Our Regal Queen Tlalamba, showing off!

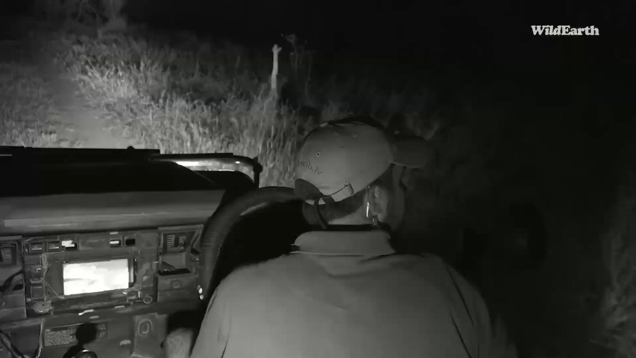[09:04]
i'm going to turn off so we don't have to listen to the droning of rusty's engine oh here
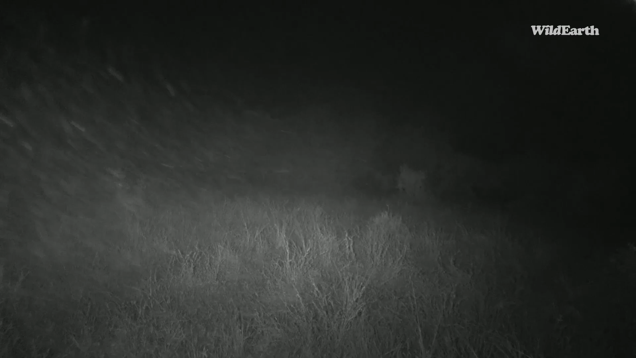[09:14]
they are here see it in the middle of that spotlight i can just see its body um i don't know i'm going to leave the spotlight on unfortunately because the infrared won't reach that far so you guys can see the eyes moving there um that's said little lesser bush baby you can see the tail coming down and then the head moving around as well um so hopefully it will start to move and you guys will actually be able to see it this looks like two of them there so one that's facing